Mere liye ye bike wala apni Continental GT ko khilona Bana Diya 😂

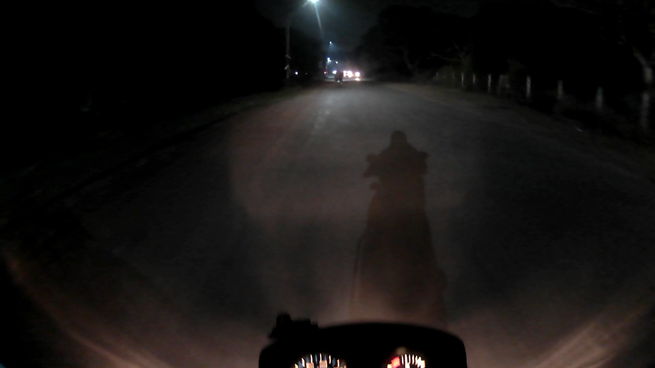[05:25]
इस जगह पे बहुत सारा कोचिंग है, उस तरफ पीछे बहुत सारा कोचिंग है।
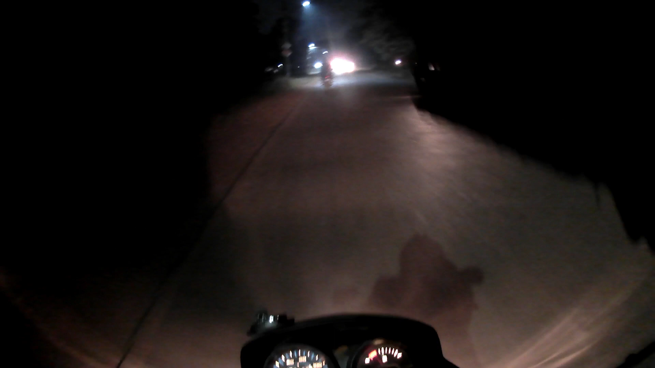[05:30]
अरे क्या हुआ, कुछ तो आवाज आया ना धुंग थड़ंग करके,
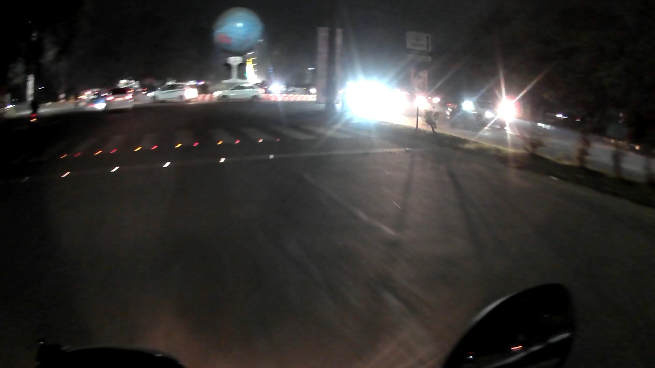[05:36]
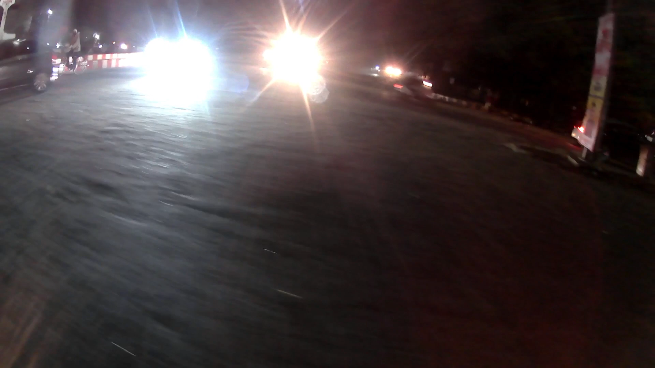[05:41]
वो तो कार वाले में टक्कर हुआ था, कार वाले एक दूसरे से भिड़ गया।
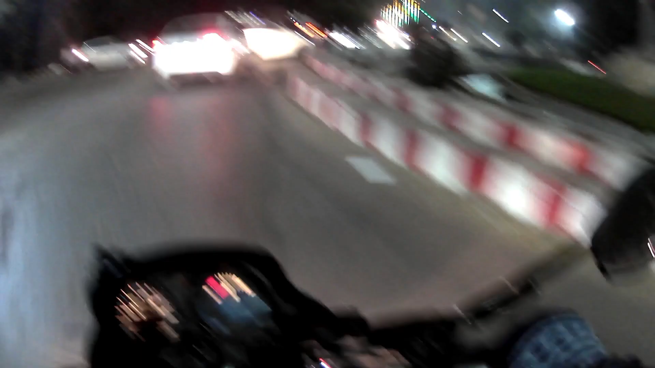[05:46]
बढ़िया, थोड़ा थोड़ा थोड़ा,
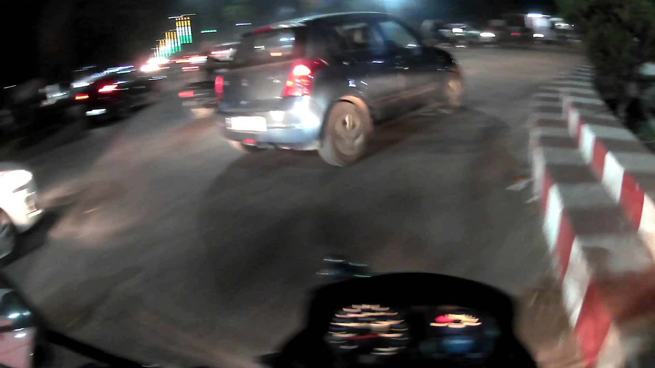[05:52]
उधर दोनों कार में एक्सीडेंट हुआ, टकराया दोनों कार, तो टकराया दोनों कार टकराया।